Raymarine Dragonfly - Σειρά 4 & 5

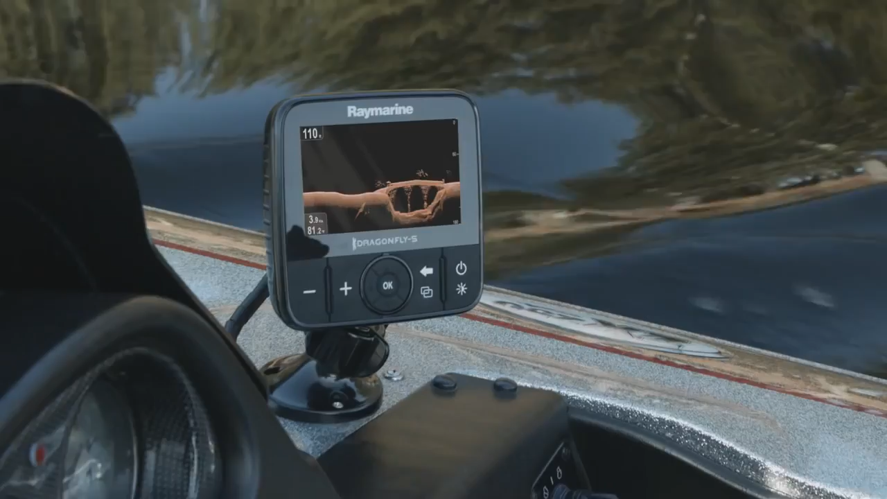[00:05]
Dragonfly sonars let you spend more time catching fish and less time looking for them. So what makes Dragonfly sonars different?
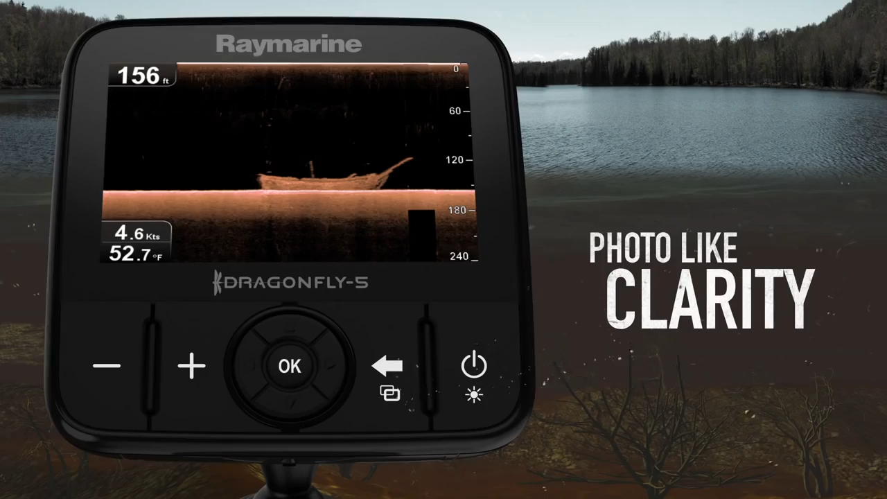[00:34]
On screen: depth 156 ft, water 52.7°F, speed 4.6 kn
And amazing sonar imagery is just the beginning.
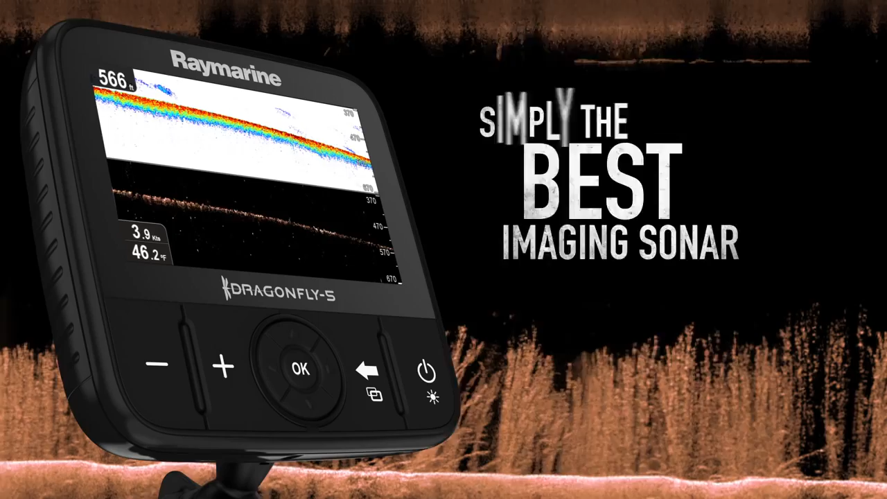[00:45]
On screen: depth 566 ft, water 46.2°F, speed 3.9 kn
Plus,
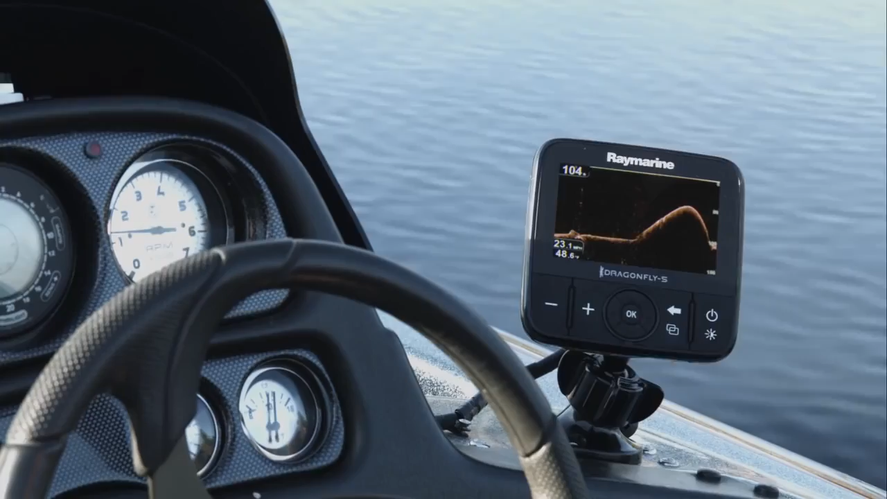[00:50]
Dragonfly's down vision sonar keeps track of the bottom and marks fish at high speeds, so you always stay dialed into the action below.